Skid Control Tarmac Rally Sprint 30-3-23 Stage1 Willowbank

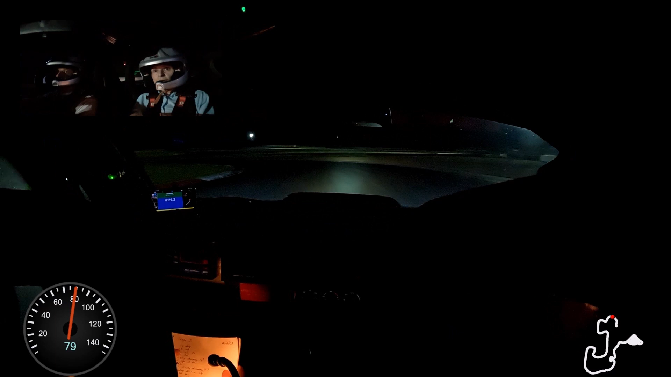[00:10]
Three right. Into four left. Into three left. Into three right. Left entry, chicane. Three.
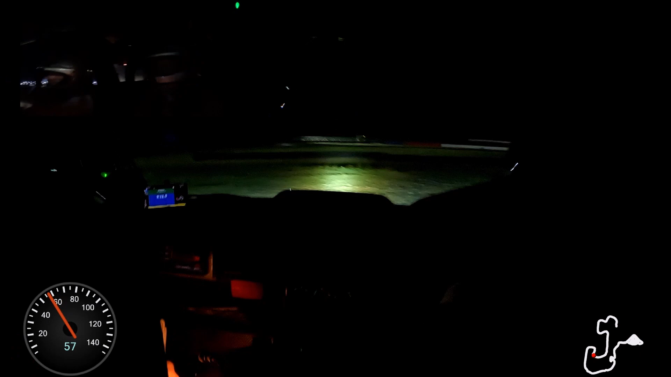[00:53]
Into two left. Into four left.
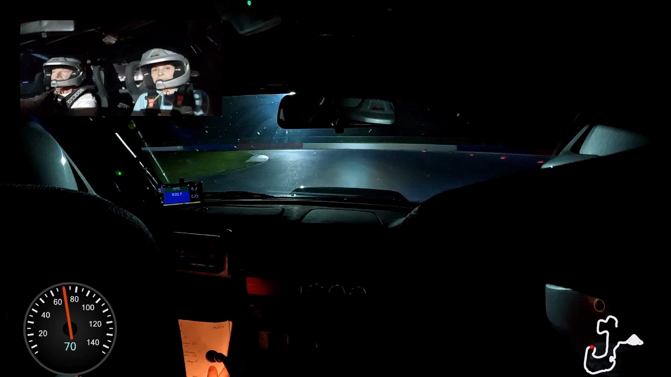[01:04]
Into right entry, chicane. One, two, three, four, five. So one left, oh no hang on, left entry into chicane in this form.